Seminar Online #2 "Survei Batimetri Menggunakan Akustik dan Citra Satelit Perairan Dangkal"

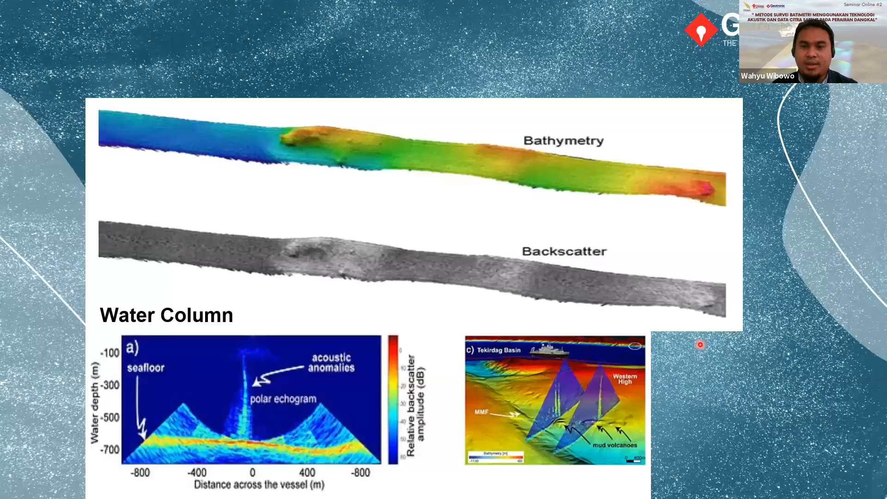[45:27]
column. Ini mungkin gambaran ya, gambaran dari output data multi beam echo sounder. Kalau misalnya batimetri itu biasanya kita
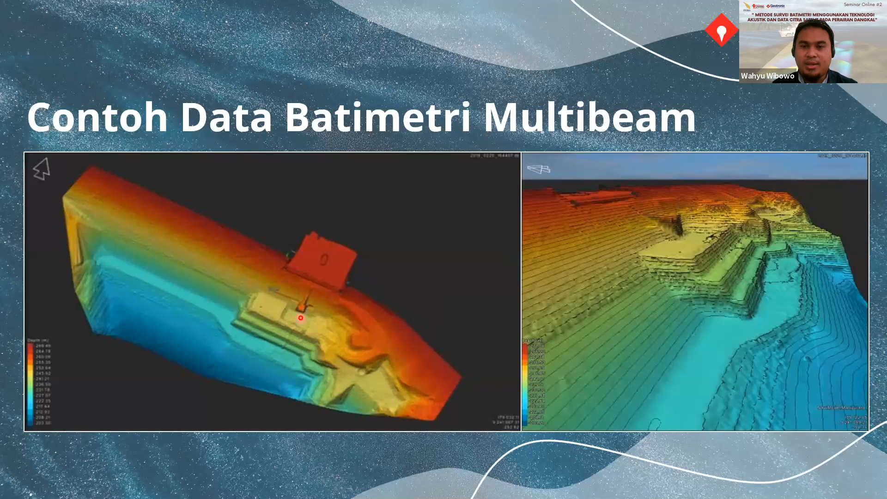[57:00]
melakukan pengukuran itu seperti ini. Jadi ini data bawah air ya, ini contohnya di data bendungan. Jadi di data bendungan, jadi kalau misalnya di sini ada objek seperti ini, dia akan tergambarkan secara 3 dimensi. secara akurat dan secara detail. Kemudian ini juga kalau tadi ini dia data DTM ya,
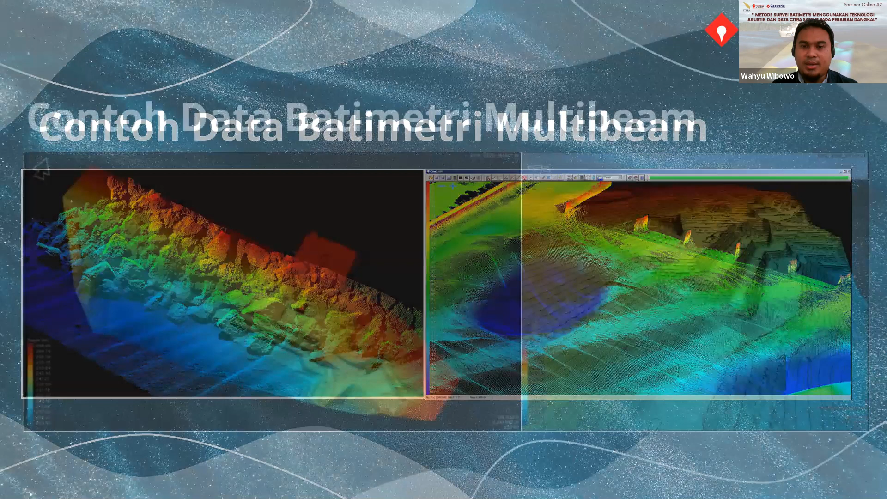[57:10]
atau data digital terrain modelnya. Kalau ini data point cloud-nya, gambarannya seperti ini. Kalau misalnya di sini ada batuan-batuan, dia akan tergambarkan secara detail, tiga dimensi.
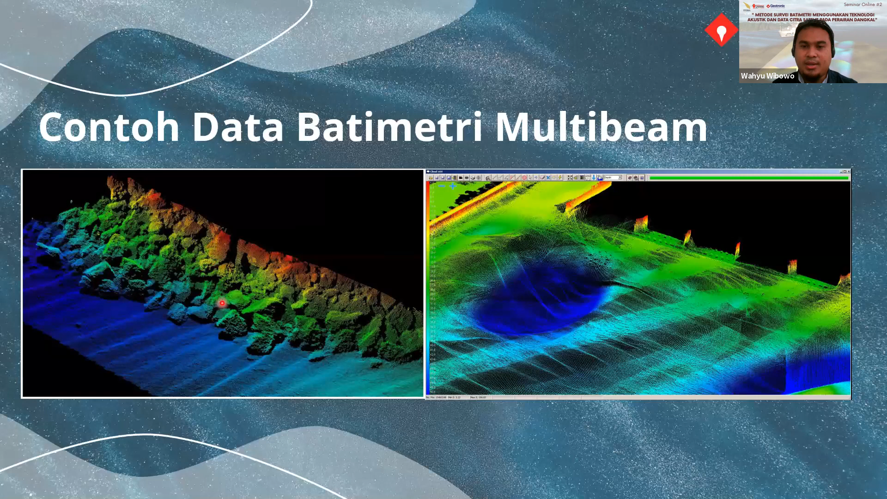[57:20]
Kemudian di sini nanti kalau misalnya ada struktur ya, struktur vertikal, dia juga bisa tergambarkan secara tiga dimensi.
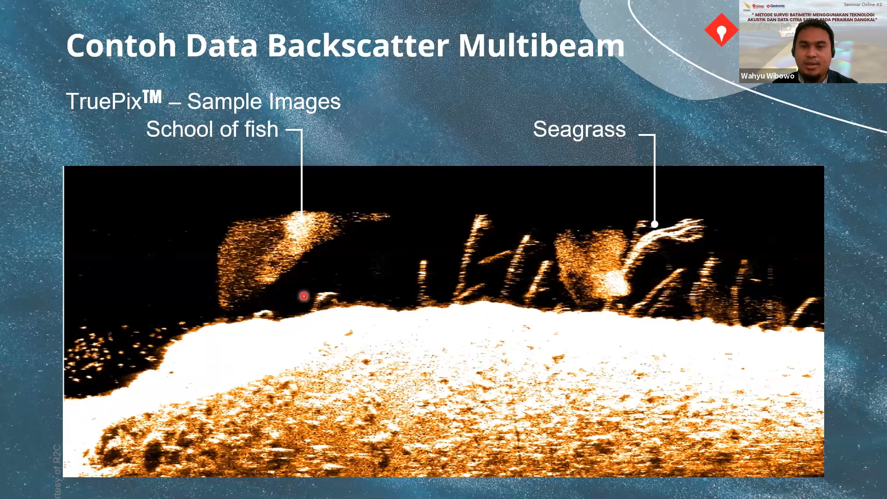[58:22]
ikan ya, kumpulan ikan, dia akan kelihatan. Dan ini mungkin contoh aplikasi menggunakan data backscatter-nya multi beam.
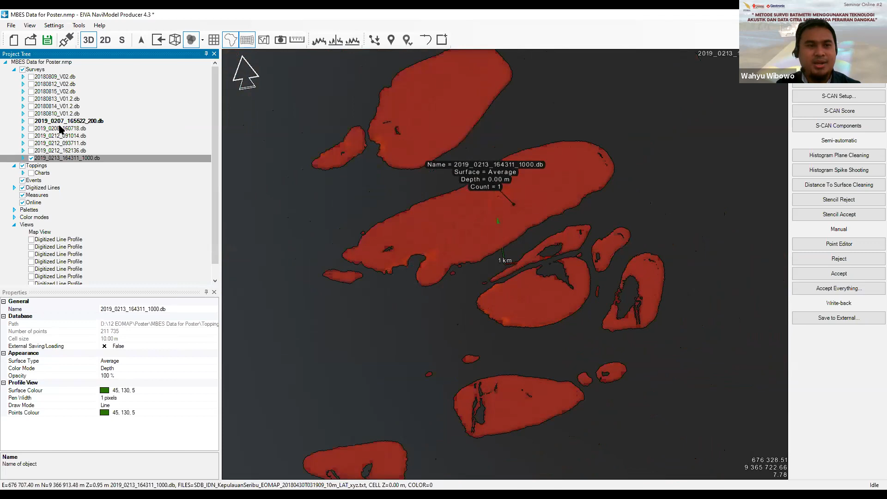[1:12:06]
Jadi ini depannya Pulau Pramuka itu saya Pulau Panggang kalau nggak salah ya. Nah ini dikombinasi dengan data multibeam echo sounder. Jadi yang ini data multibeam echo sounder.
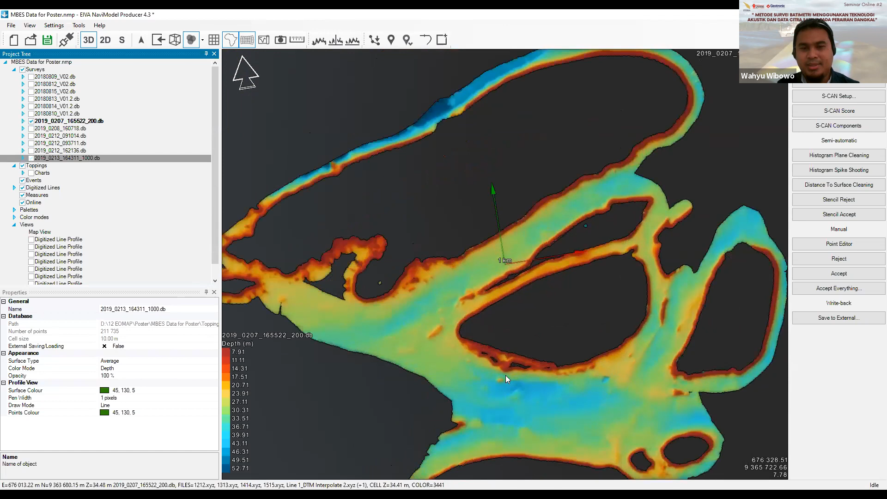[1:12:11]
Jadi memang saling melengkapi, bukan data citra satelit itu bukan untuk menggantikan, tetapi untuk melengkapi data-data akustik yang
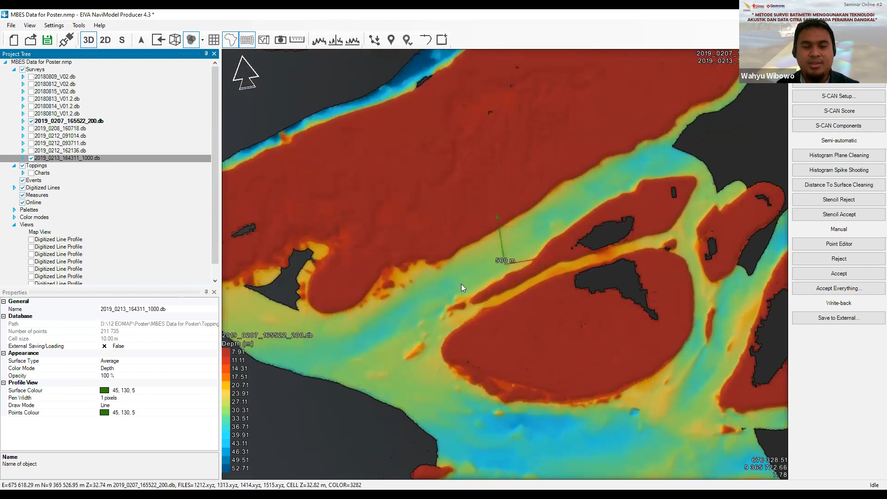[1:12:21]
tidak bisa menjangkau area-area yang tertentu, area-area tertentu yang tidak bisa dijangkau oleh teknologi akustik.
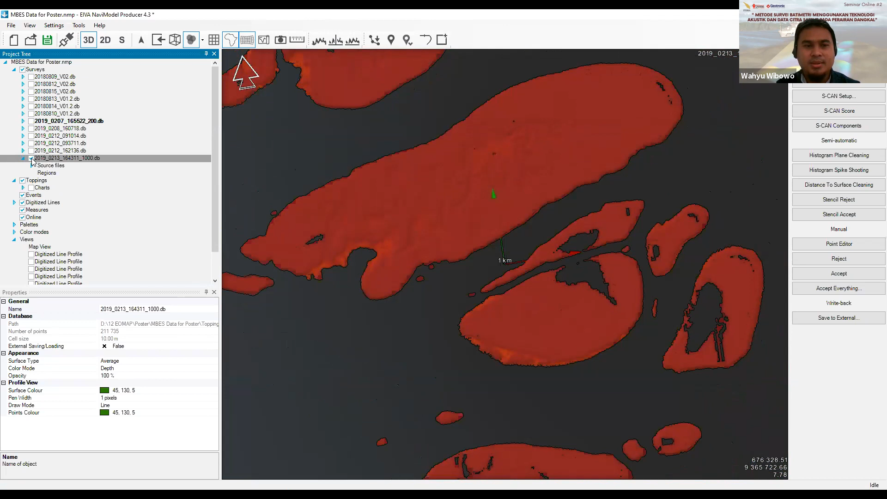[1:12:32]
Jadi ini mungkin contoh ya, contoh yang pernah kami lakukan processing datanya
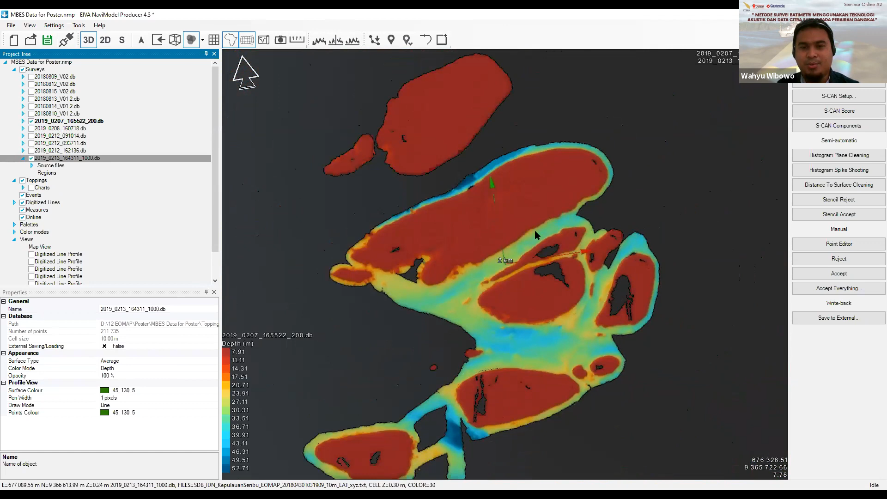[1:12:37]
menggunakan kombinasi data citra satelit dan data multibeam.
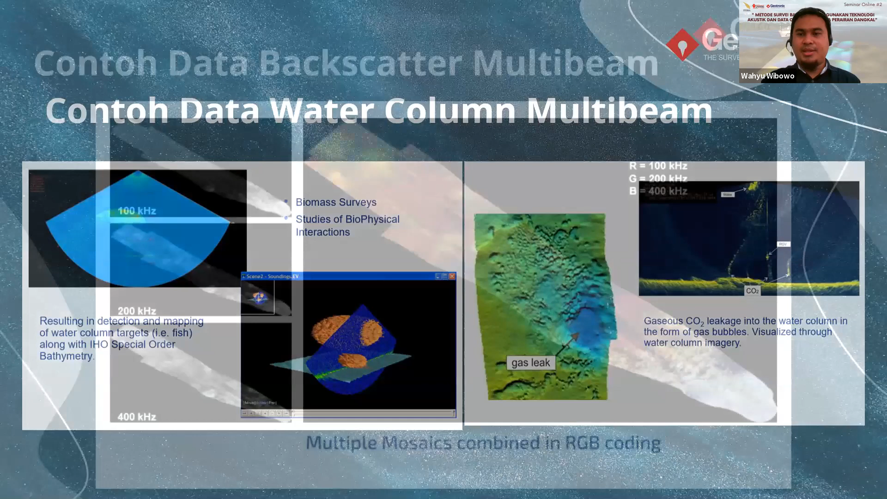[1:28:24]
Data backscatter tadi ya seperti ini. Ini mungkin data backscatter,
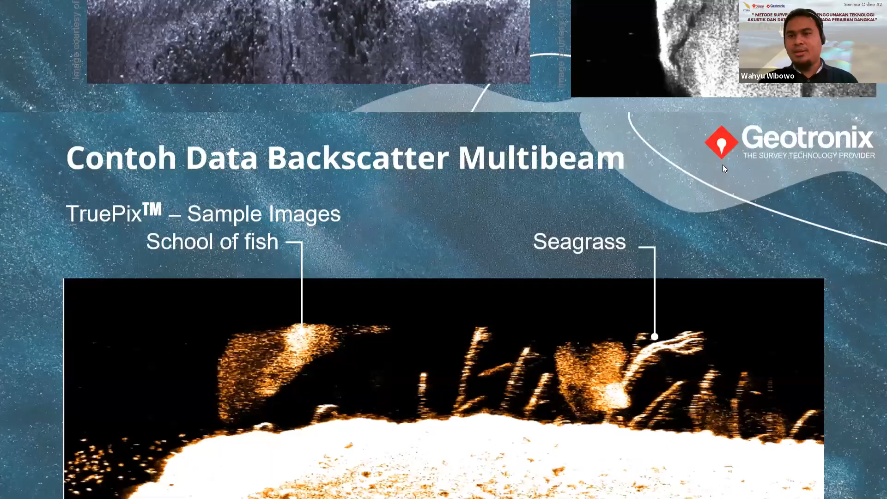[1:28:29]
atau kalau set scan sonar, dia dari alat set scan sonar, dia datanya lebih, pasti lebih tajam ya, karena resolusinya lebih bagus.